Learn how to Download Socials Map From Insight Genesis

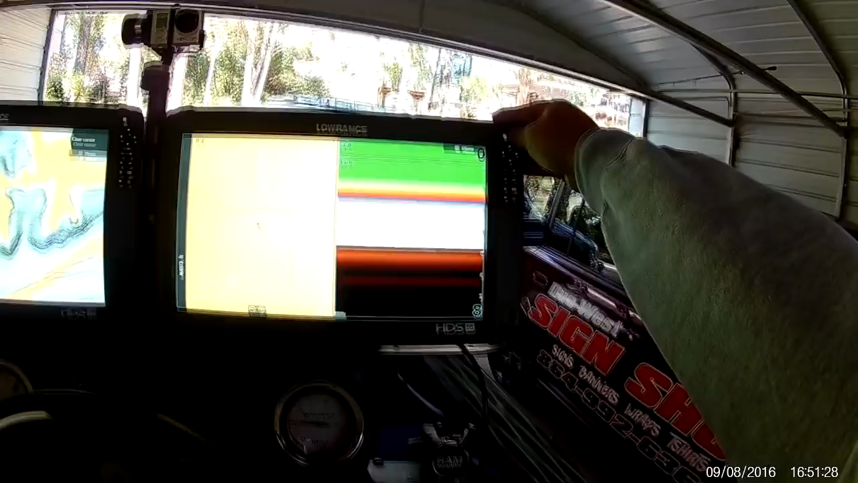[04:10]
So, you're going to go to Pages, you're going to go to Settings, and go to Wireless.
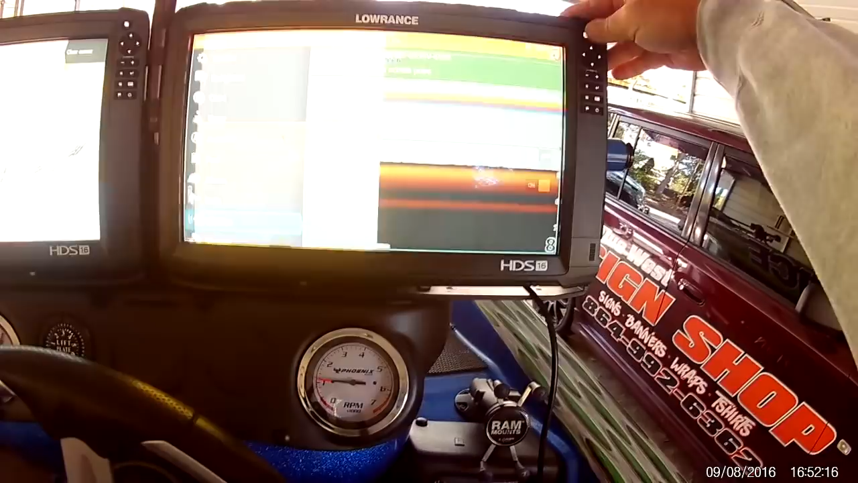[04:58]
scroll up on your left-hand side, and go to the Go Free shop.
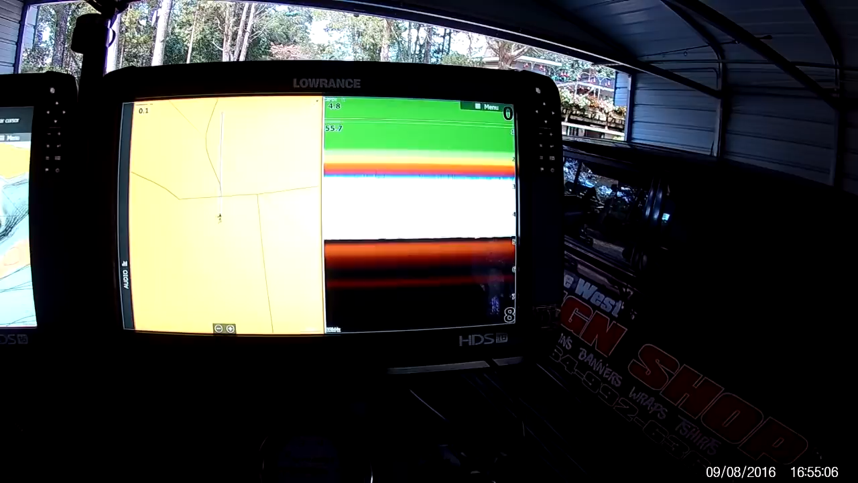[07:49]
So what I'm going to do is this is previously downloaded, Hartwell,
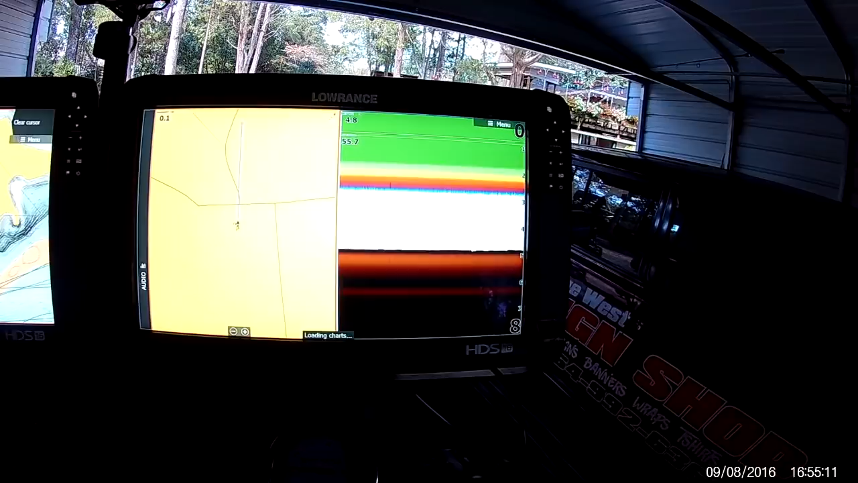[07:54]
you're going to see it come up, Loading Charts, it says,
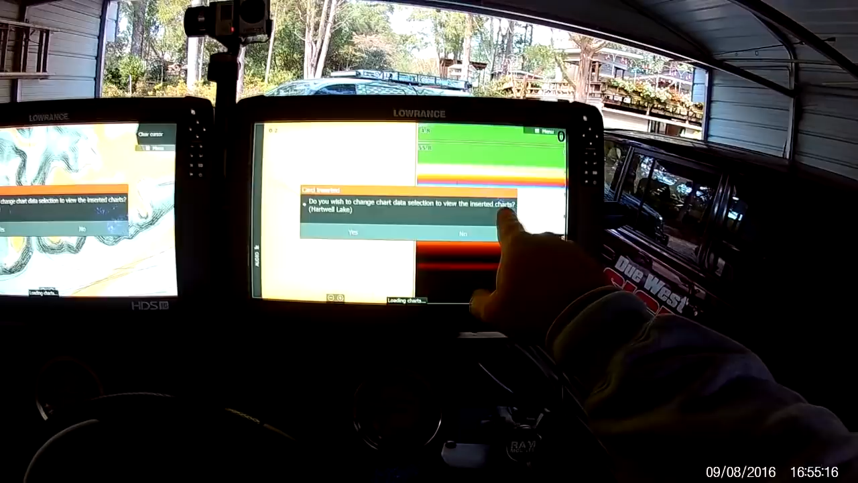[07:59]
do you wish to change the charts data selection to the inserted charts, Hartwell Lake, yes.
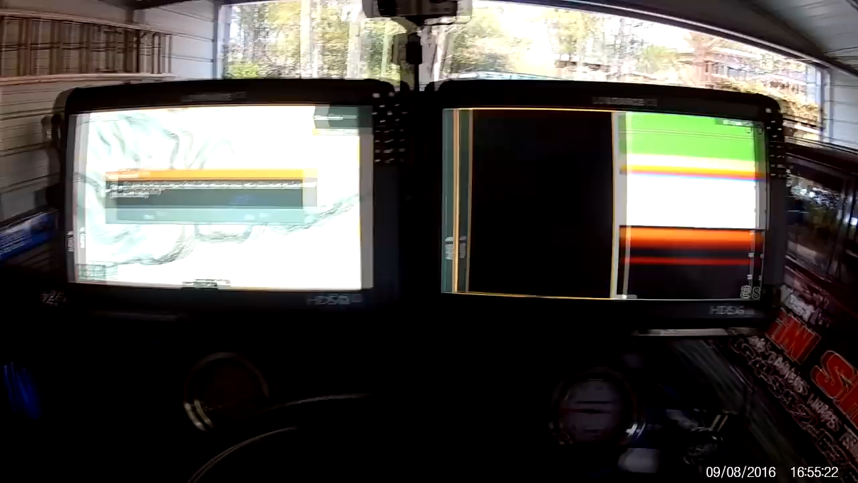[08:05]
You see, since my units are networked, it prompted over here. So what I'm going to do is select No on here.
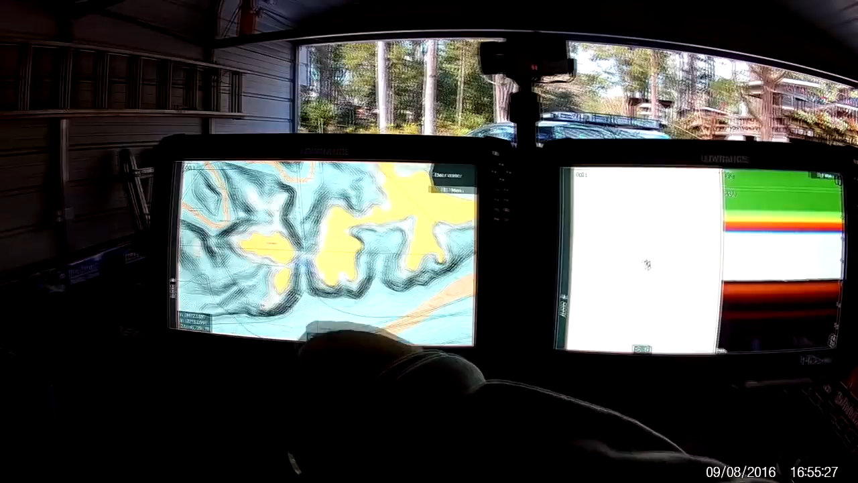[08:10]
So over here on my left 16, I'm actually running a Navionics Plus chip. And I've got these ranges right here highlighted.
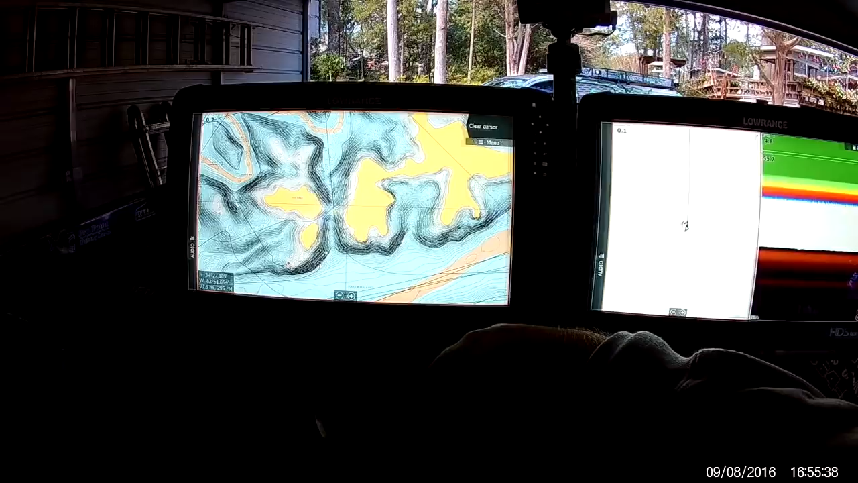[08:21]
And what that's doing is a certain depth range I have, which only is very limited.